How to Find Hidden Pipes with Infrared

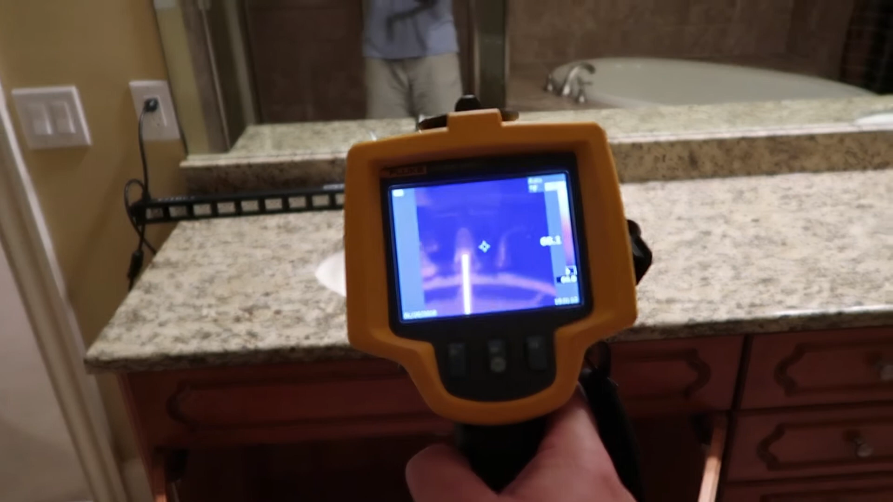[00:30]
So you can see with the thermal infrared, let's look underneath at the pipes.
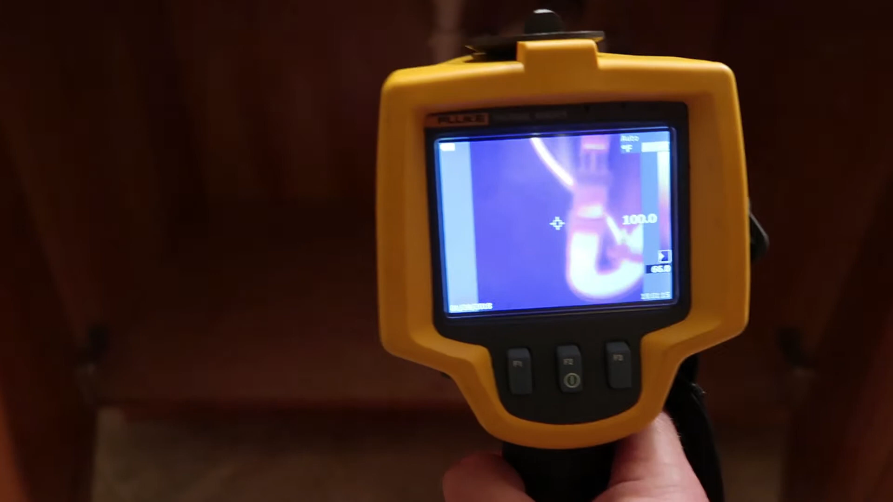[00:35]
See how that water, the infrared is showing how hot the water is on the pipe?
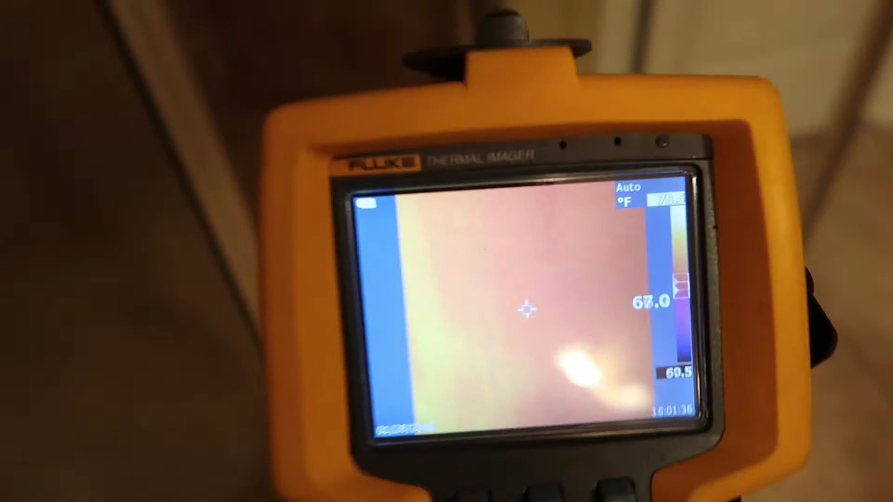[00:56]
On screen: scale bottom 60.5°F
Yeah, obviously we got, see how you can see the hot water running here.
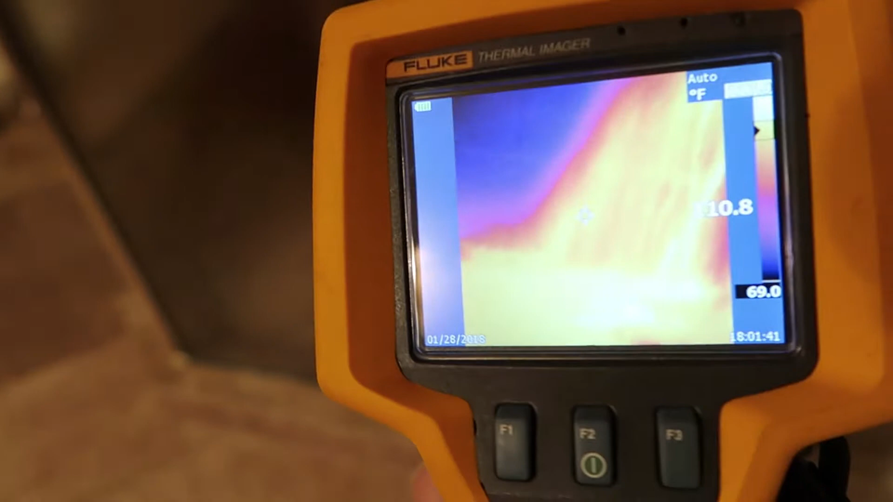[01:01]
On screen: scale bottom 69.0°F
So I'm going to run this, see the hot water coming out.
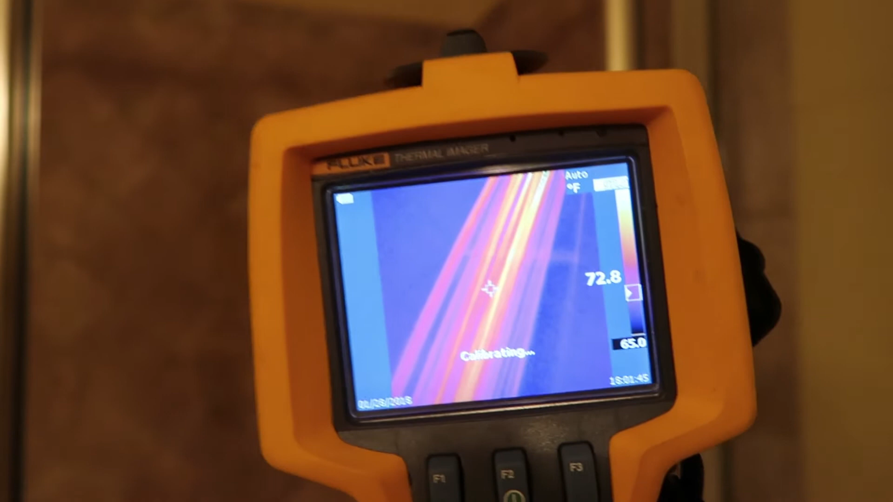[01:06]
On screen: scale bottom 65.0°F
It's pretty cool actually. There's the shower, it's running hot water.
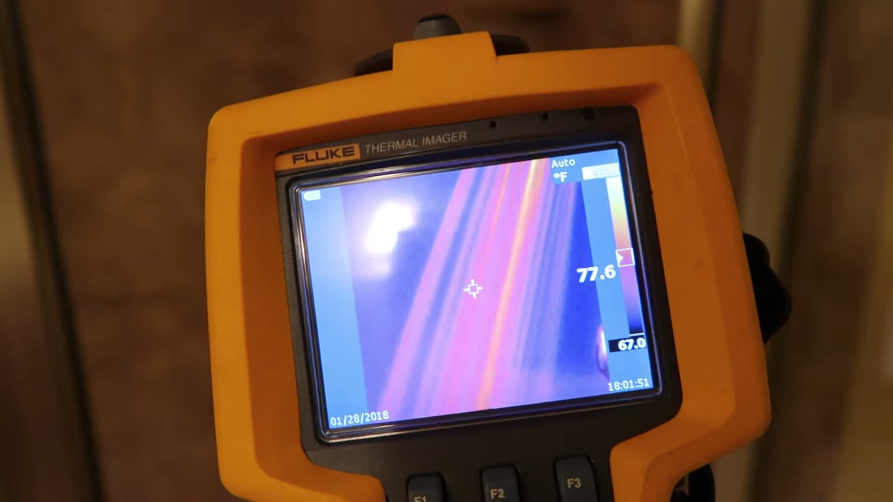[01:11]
On screen: scale bottom 67.0°F
But the whole goal is to find the four inch pipe in the wall downstairs. So if I run this water long enough, the hot water is going to get hot and the pipe is going to get hot in the wall.
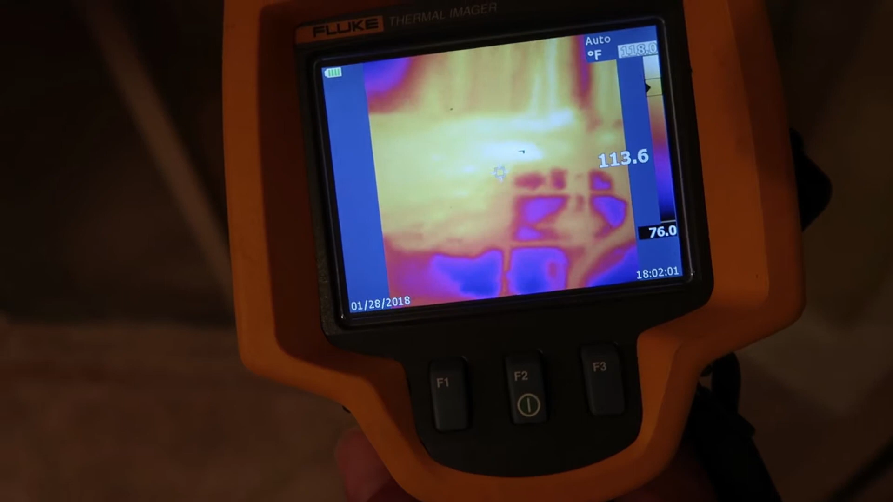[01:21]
On screen: scale bottom 76.0°F
And I'll be able to pick it up with a thermal infrared camera. So let's go to that now.